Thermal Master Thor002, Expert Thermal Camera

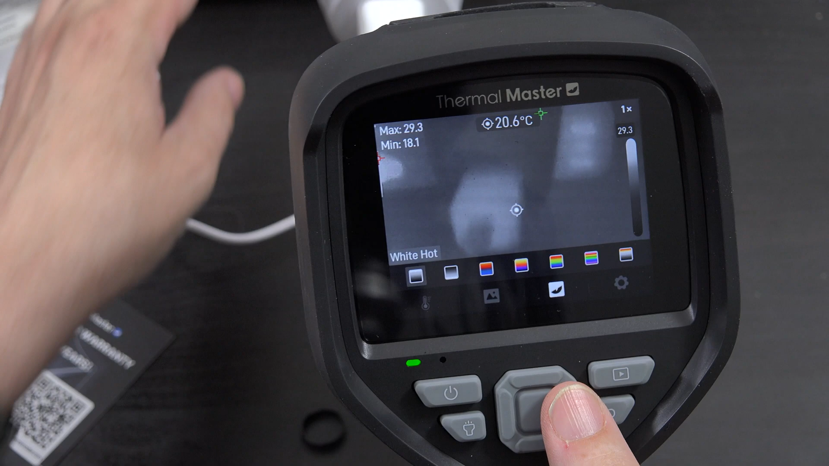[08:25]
On screen: spot 20.6°C
Or you can have the black hot. Or lava. Or iron. I always go with iron. Rainbow is weird. Rainbow HCI. Yeah I just go with iron. Iron is what I like.
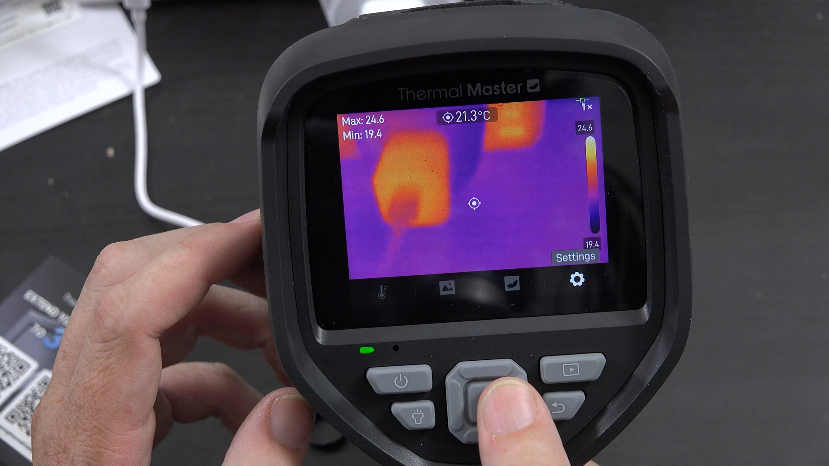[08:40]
On screen: spot 21.3°C
And then we have settings for measurement parameters.
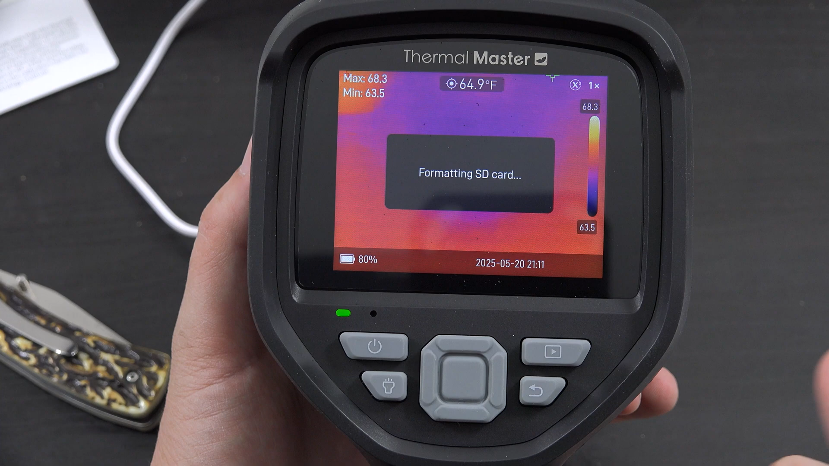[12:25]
On screen: spot 64.9°F
Oh yeah. I saw the little SD card icon there. And then we can choose the brightness.
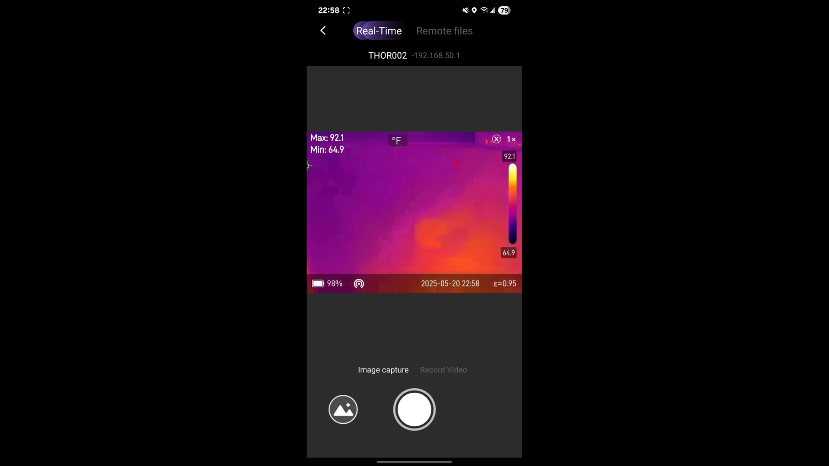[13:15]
Now I can move this around.
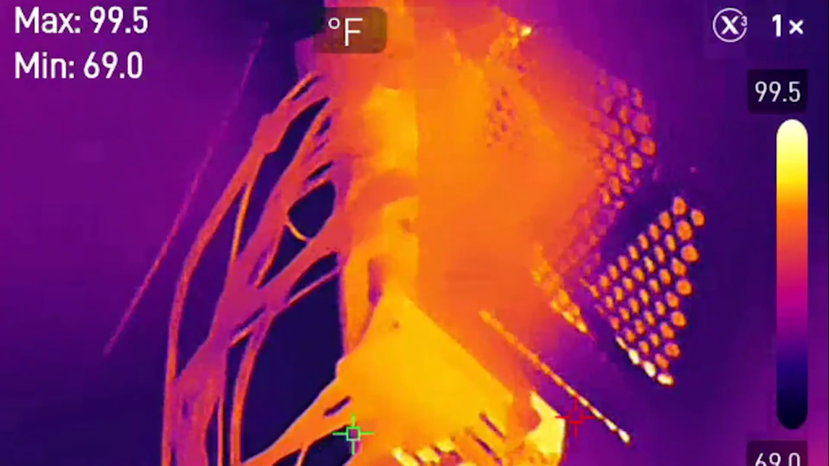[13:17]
On screen: max 99.5°F, min 69.0°F, scale top 99.5°F
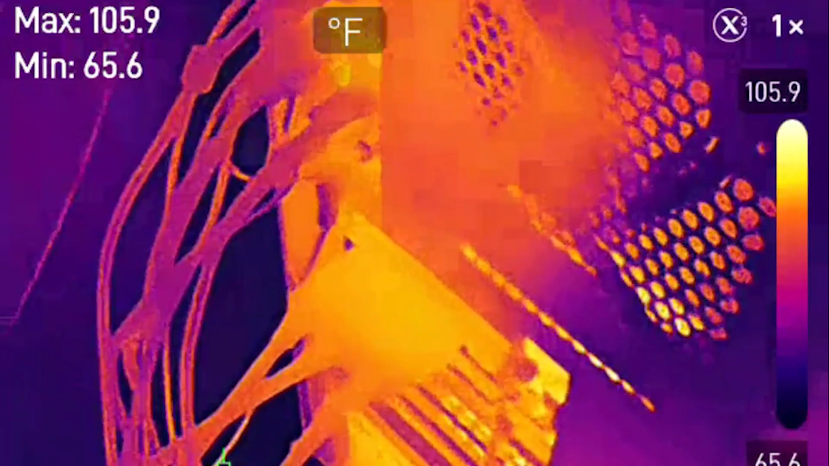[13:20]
On screen: max 105.9°F, min 65.6°F, scale top 105.9°F
And it's the back of my computer.
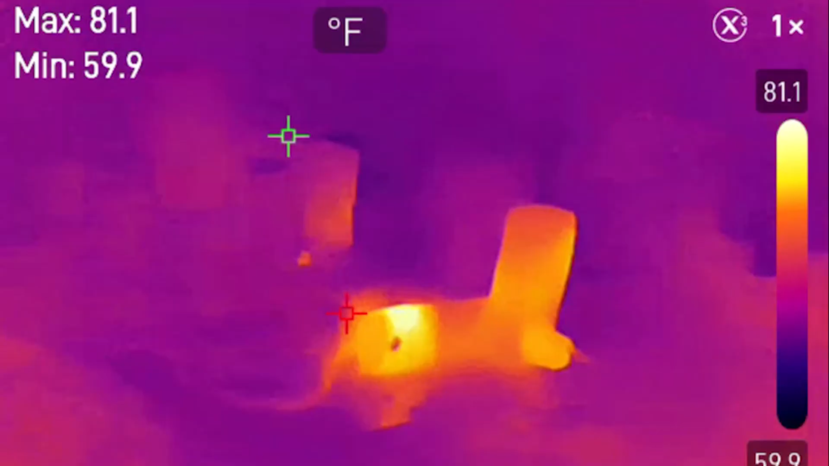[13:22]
On screen: max 81.1°F, min 59.9°F, scale top 81.1°F
And there's the desk.
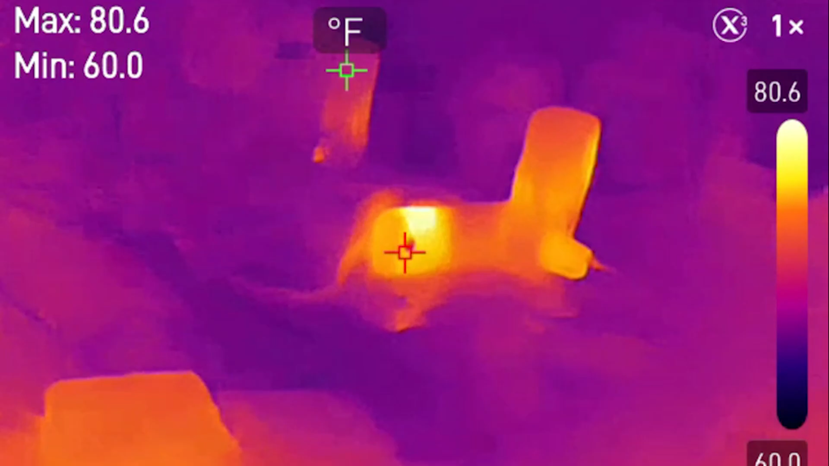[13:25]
On screen: max 80.6°F, min 60.0°F, scale top 80.6°F
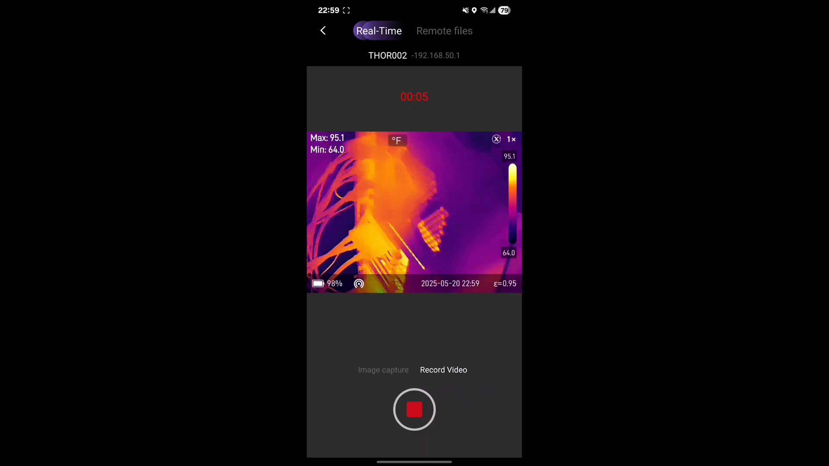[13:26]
On screen: max 95.1°F, min 64.0°F, scale top 95.1°F, scale bottom 64.0°F
That's super cool. So then we can just save it.
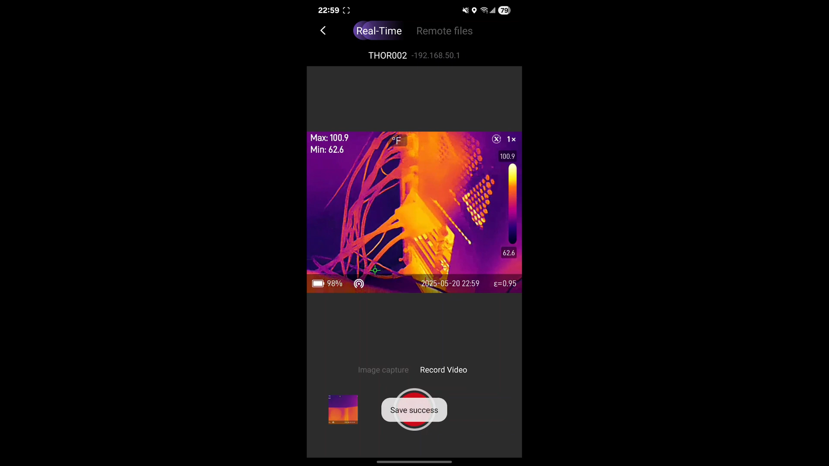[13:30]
And it's here. And then we can download it to our phone.
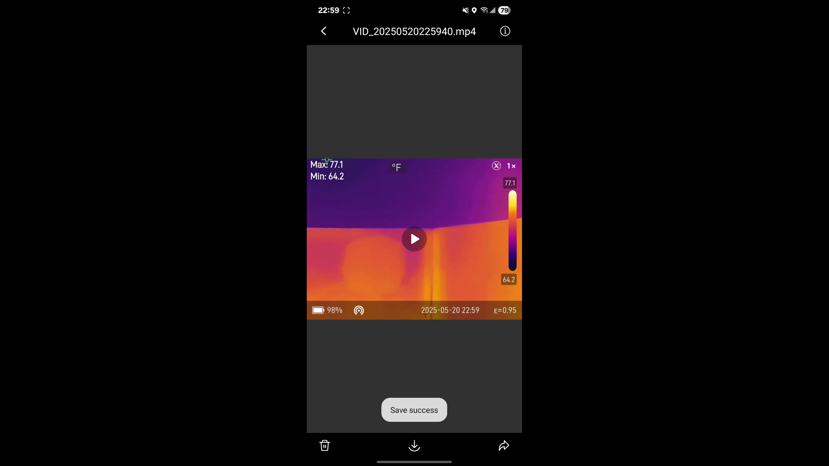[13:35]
On screen: max 77.1°F, min 64.2°F, scale top 77.1°F, scale bottom 64.2°F
And look now it's in our phone gallery. Check that out.